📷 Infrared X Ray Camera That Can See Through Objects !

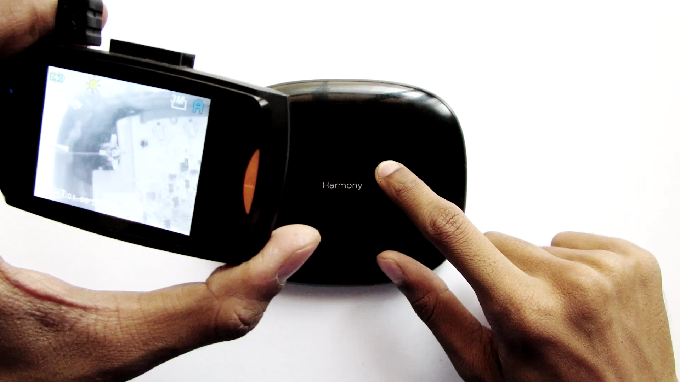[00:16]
Harmony hub and this is my new camera that can actually see through
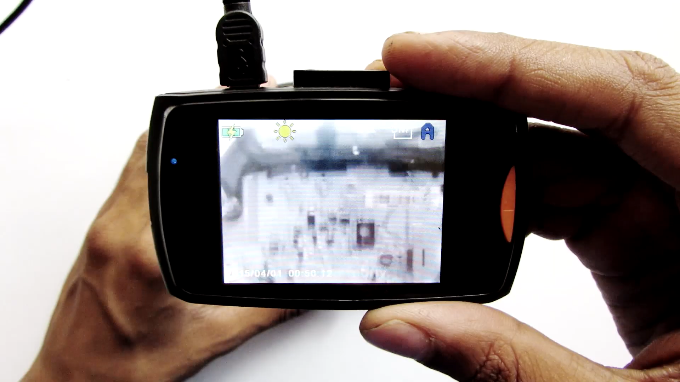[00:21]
the products and as you can see this Harmony hub is black and this camera can actually able